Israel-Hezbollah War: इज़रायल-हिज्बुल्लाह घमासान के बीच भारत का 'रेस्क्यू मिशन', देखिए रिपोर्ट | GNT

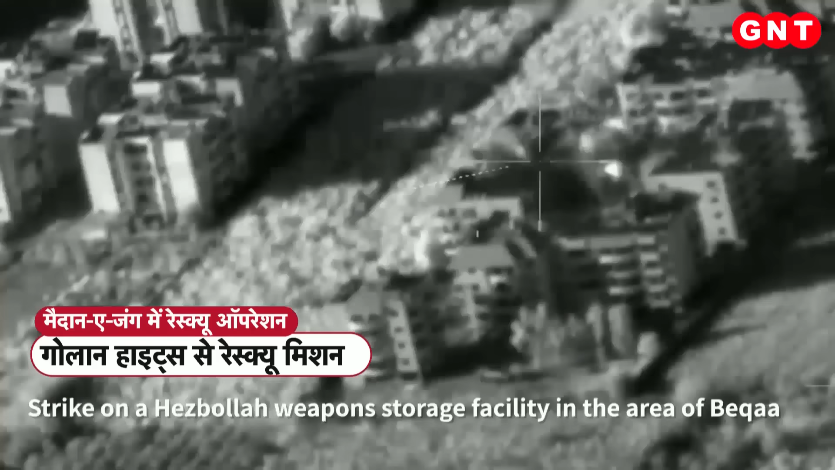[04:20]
मसाइल और ड्रोन से निशाना बनाया दिससे काफे नुकसान के आशंका
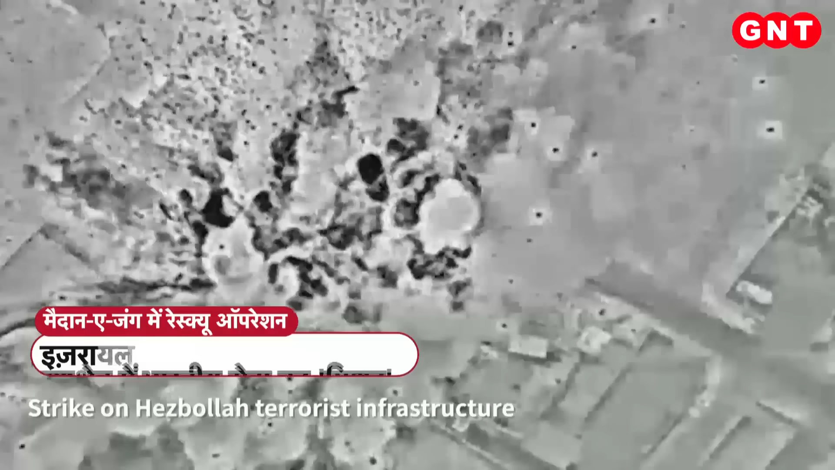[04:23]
है वहें इसराइली मीडिया ने ये भी दावा किया कि किरियात शमोन इलाके में कई रॉकेट किरे
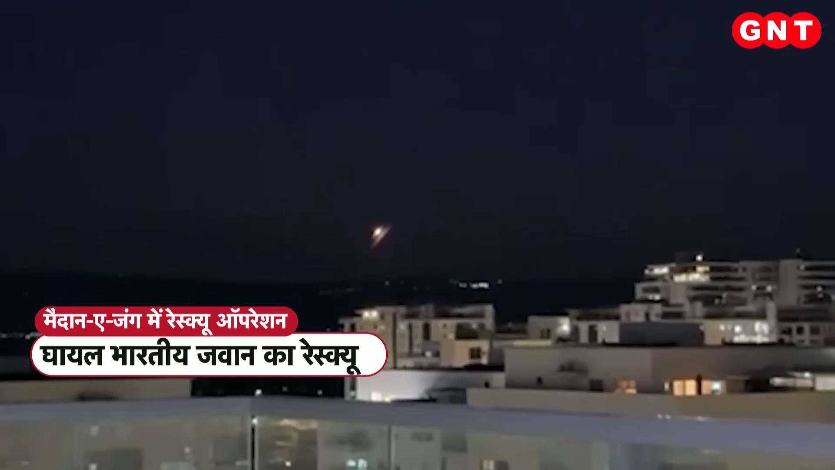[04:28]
जो हेजबुला की और से दागे गए थे इस बेच इसराइल ने अब हेजबुला के ड्रोन
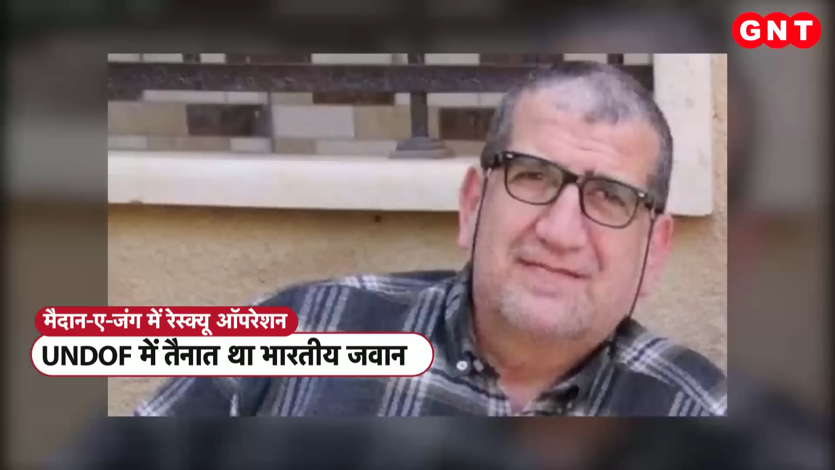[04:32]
यूनिट के प्रमुक महमद सरूर को मार किराने का भी दावा किया है पताया जा रहा है कि महमद सरूर लिबनान की
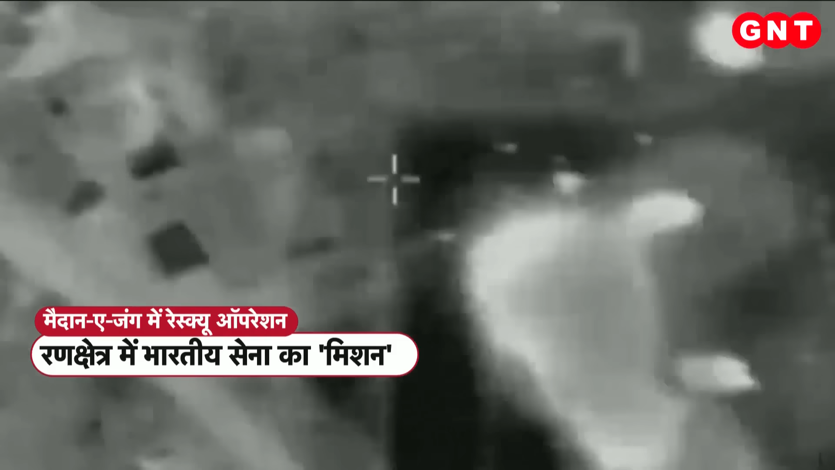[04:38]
राजधानी बेरूत में एक रहाइशी अपार्टमेंट पर मिसाइल हमले में मारा गया
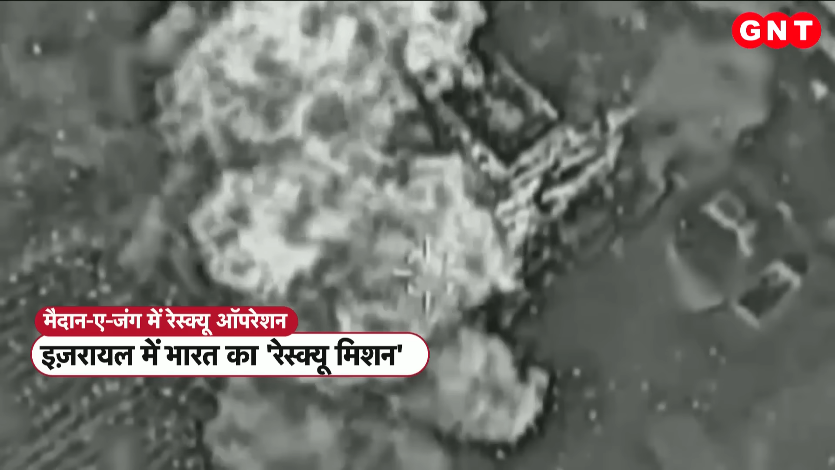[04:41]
लिबनानी मीडिया के अनुसार अपार्टमेंट पर तीन निसाइले दागी गई